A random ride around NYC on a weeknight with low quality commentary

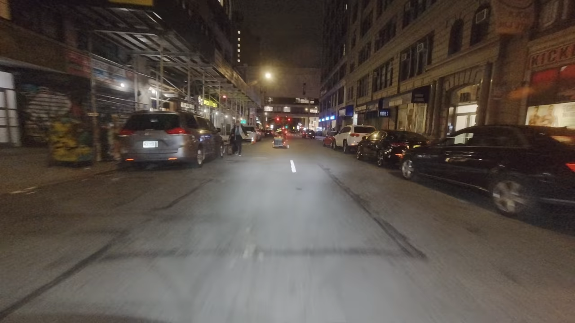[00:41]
but it doesn't blind the person in front of me at all, which it took a while to find lights that are set up like this. But it's really nice because I got my far ahead lights for seeing far in front of me and I also got my pothole lights so that I can get like a little bit of notice. I have that and just enough for some last minute notice when I'm about to get owned by a giant pothole.
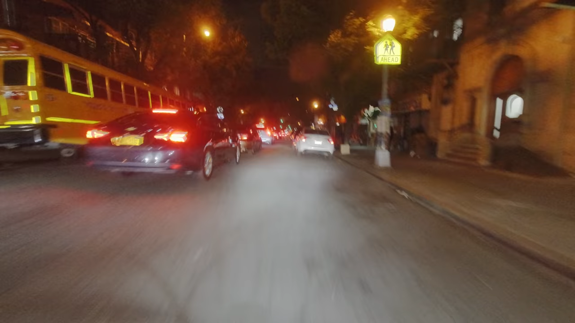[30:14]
I feel bad for all the people that are sitting in these horribly slow-moving freaking tanks, just stuck there, knowing that they're moving at one mile an hour, but they only get to move at one mile an hour for three or four minutes at a time before this fucking light turns red again. And then they're stuck not moving at all. And then the light turns and they sit there for about a minute, not moving. And then for three seconds, they get to move at two miles an hour and they get all excited before the light turns red again. Ah, traffic, traffic. It's a beautiful thing.
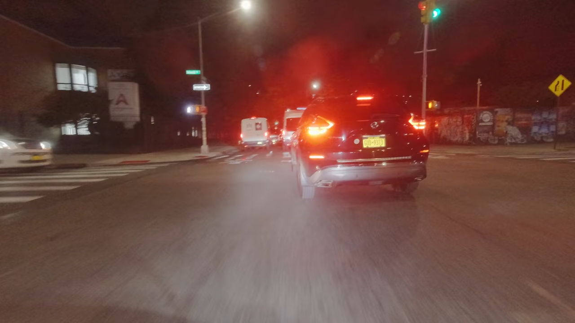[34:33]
Like, see when you get some shit like this. Like, if you're in a car, you're in hell right now. You're punching air.